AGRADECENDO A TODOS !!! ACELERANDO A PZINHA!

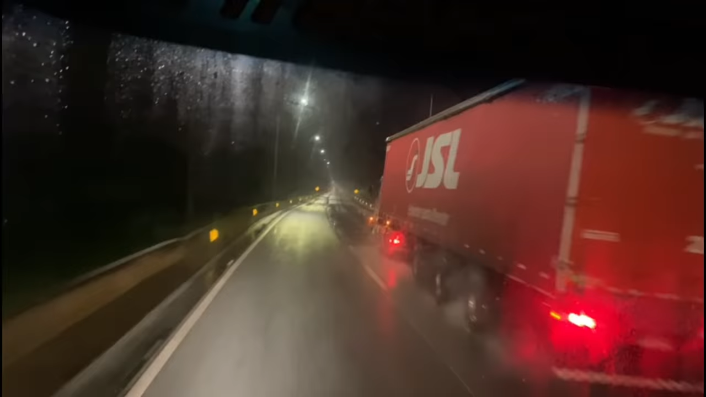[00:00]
Rapaz, se não ia estar chovendo, não é certo?
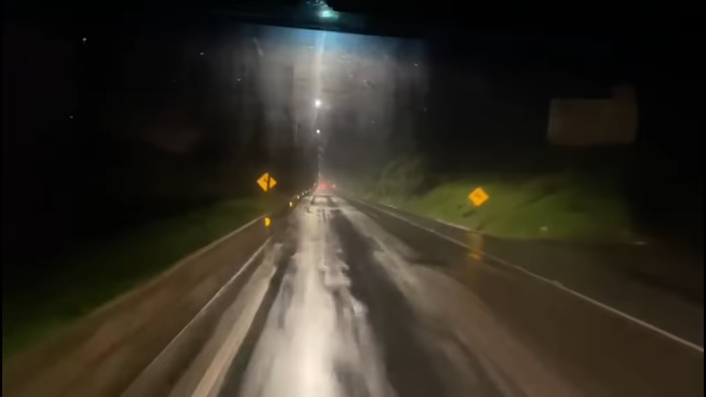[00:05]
Estaria surpreso se não estivesse aqui. Porque toda viagem chove. Meu Deus, estou adiante. Agora disparado, está ruim. Agora já era. É, para cá chove. Olha, olha, olha. Tem um acidente também na Serra, está tudo parado.
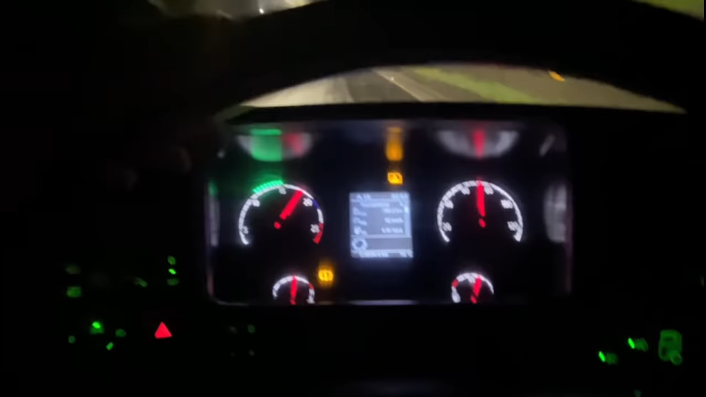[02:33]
Ele troca de marcha tudo errado.
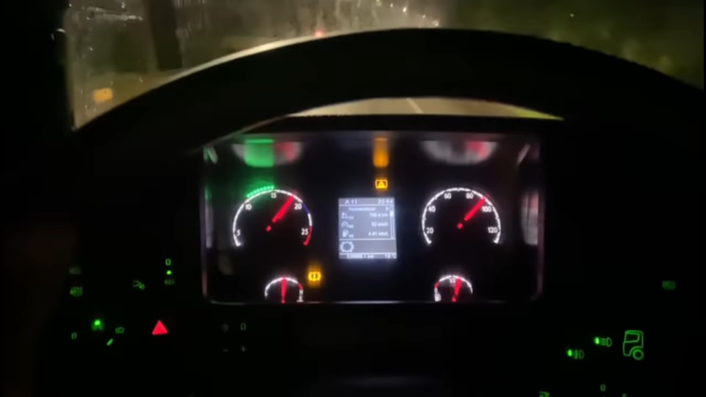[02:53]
Nossa, olha lá. Vai quase dois mil giros para trocar. Que doido. Nossa, olha aí, ó. Para quem estivesse subindo, cara, está muito lascado. Muito, muito mesmo. Muito, muito mesmo. E aí, ó.
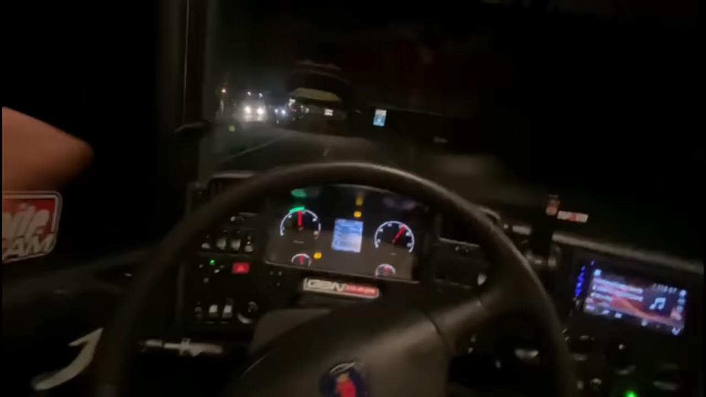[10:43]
Ai Vamos se botar né Parou de chover e tudo certo
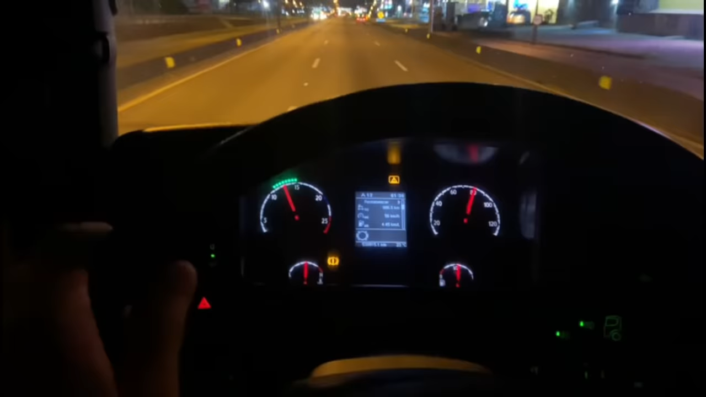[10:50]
Rapaz Mas não é que minha viajada rendeu Passando Floripa Agora são exatamente 1h36 da manhã
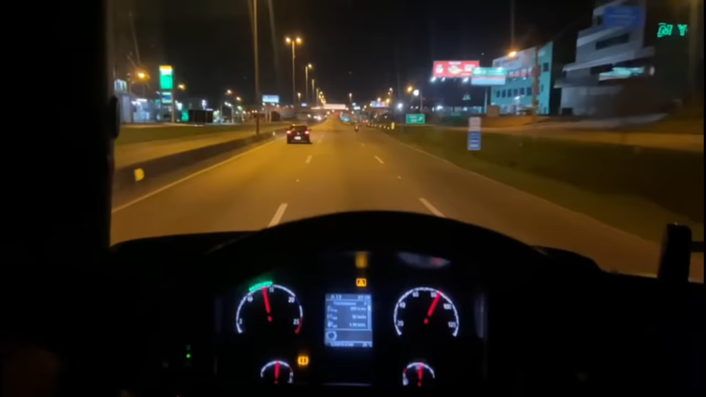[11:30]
A sorte que tá um desertão também Mas é bom Achei que eu ia pegar Movimento ainda Ai tá filé demais Mais